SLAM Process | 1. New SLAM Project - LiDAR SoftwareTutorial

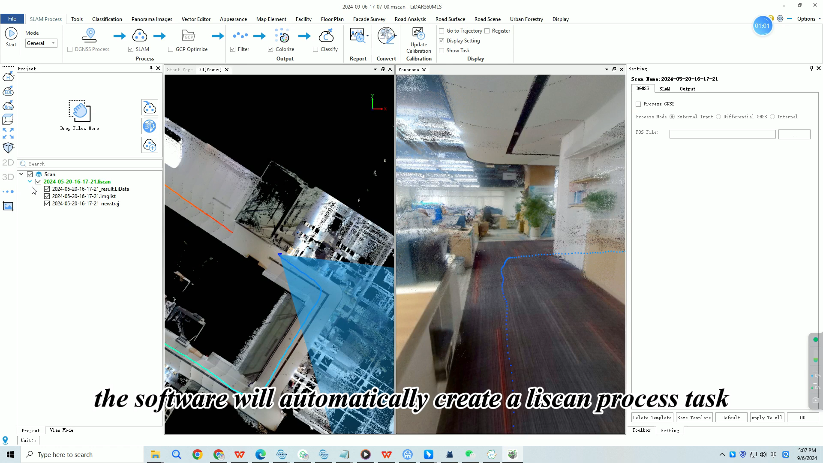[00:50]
Leascan is the SLAM single project format for 8.0 and later versions.
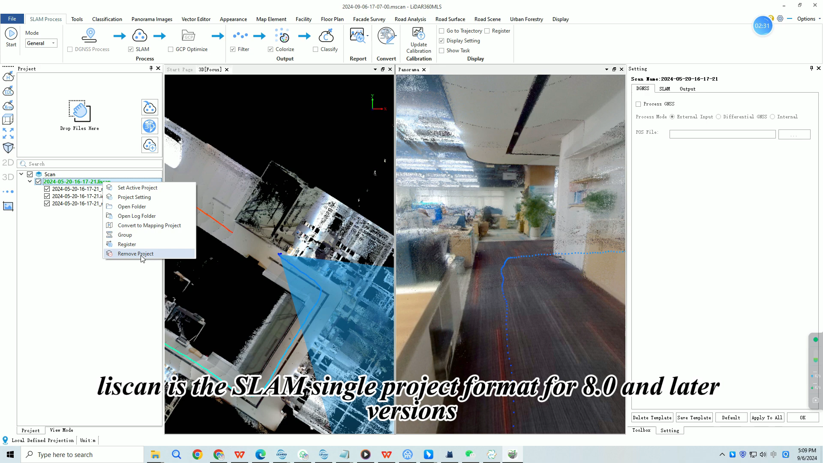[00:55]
We can also import a .leascan file directly by drooping.
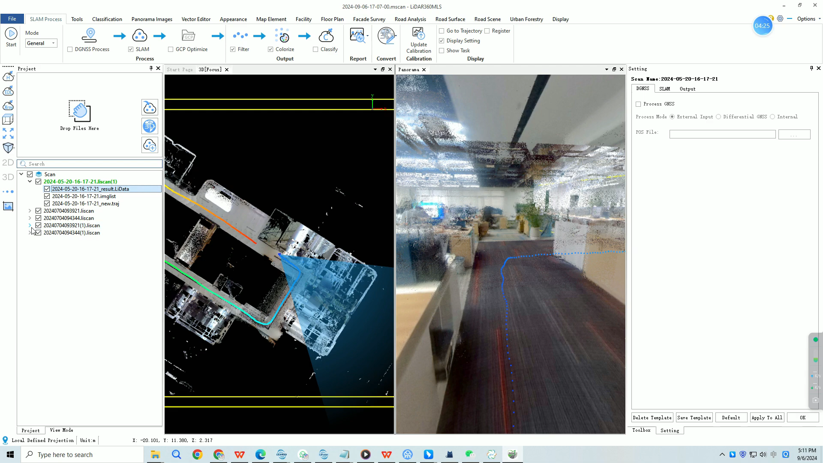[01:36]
We can open the path to see that the files will be copied to this camera raw backslash external camera folder.
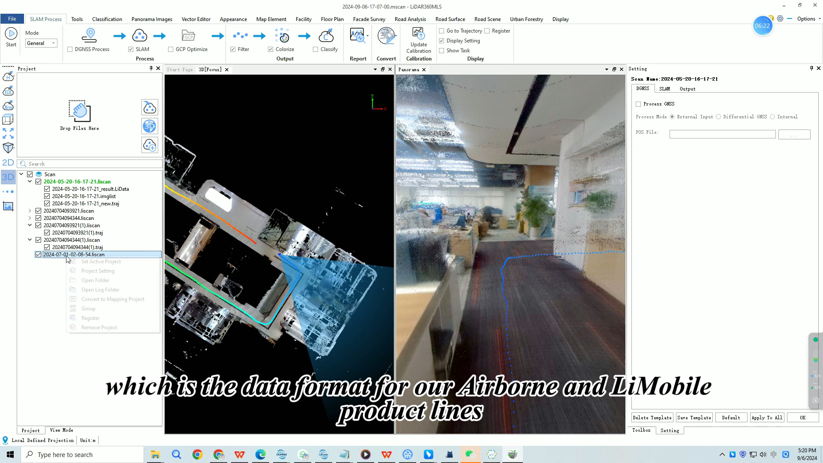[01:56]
importing directly and it will generate a Leascan project.
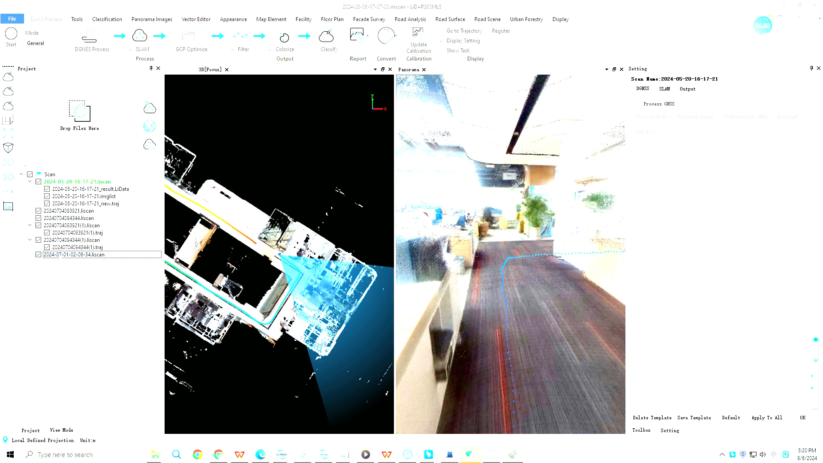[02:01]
Next is another way to create a new SLAM process project via the project wizard.
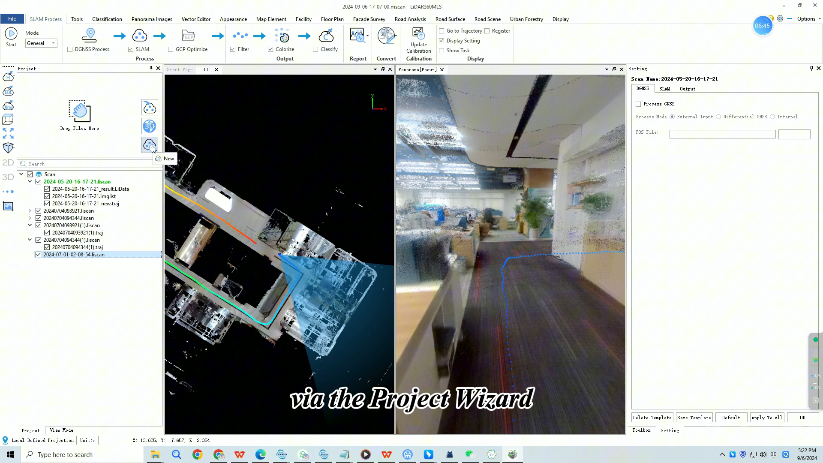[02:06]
Click the new button and select the laser file.
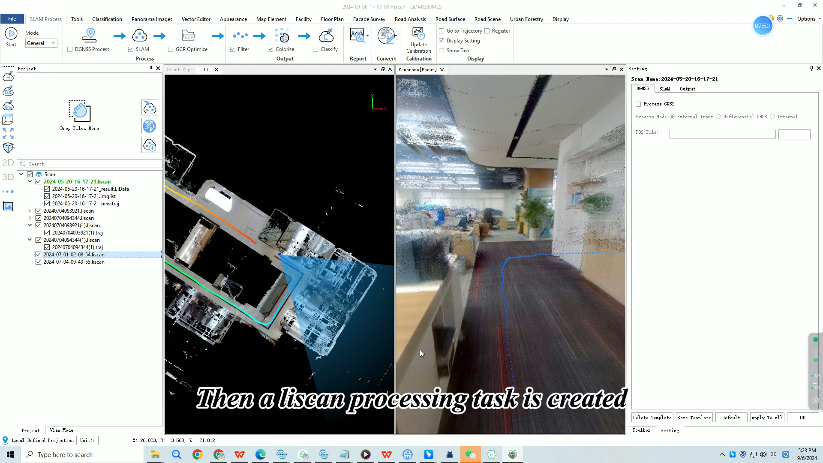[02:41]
which is yet to be processed.
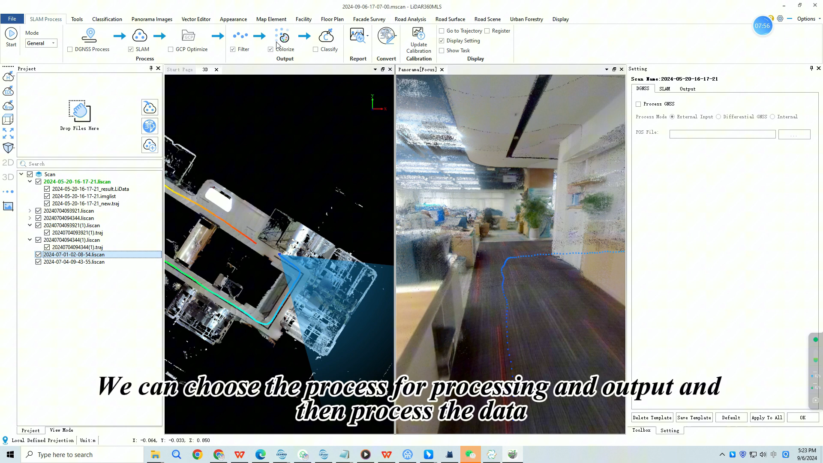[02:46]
We can choose the process for processing and output and then process the data. Click next. Click next. Click next. Click next. Click next. Click next. Click next. Thank you.